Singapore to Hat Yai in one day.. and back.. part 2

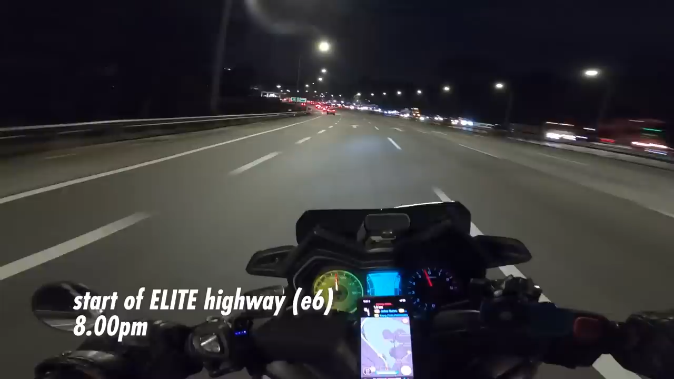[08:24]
Wow, a lot of traffic, huh? Lots of traffic.
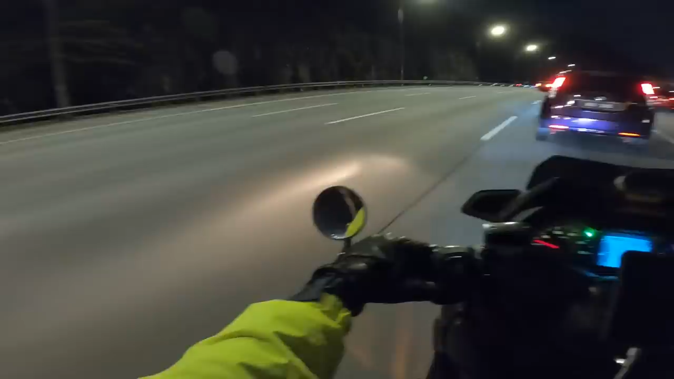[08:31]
Yeah. Let's see what we can make do with all this traffic on E6. Yeah, it's a Friday night. So, you would expect everyone to be out. You know, heading out of KL, getting into KL, stuff like that. So expect some traffic, it's quite normal. But we are on a bike, so we don't have to worry too much.